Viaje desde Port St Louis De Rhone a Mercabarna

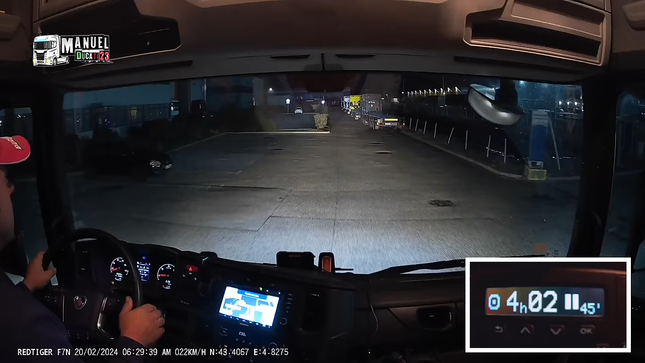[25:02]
Voy a poner enfrente de los muelles. A ver si hubiera hueco. La oficina está aquí a la izquierda, está cerrada. Te pondré aquí, a la derecha. Enfrente de los muelles.
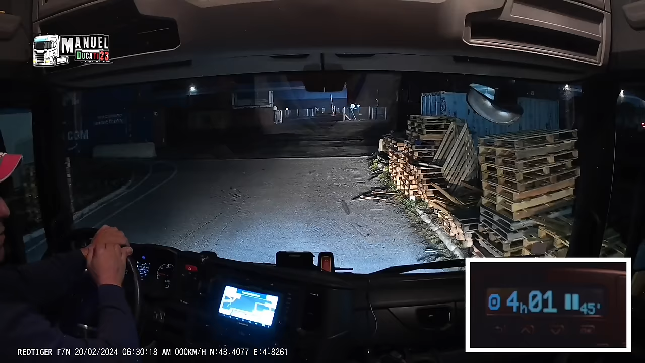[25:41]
Pues nada, ya paramos, apagamos las luces,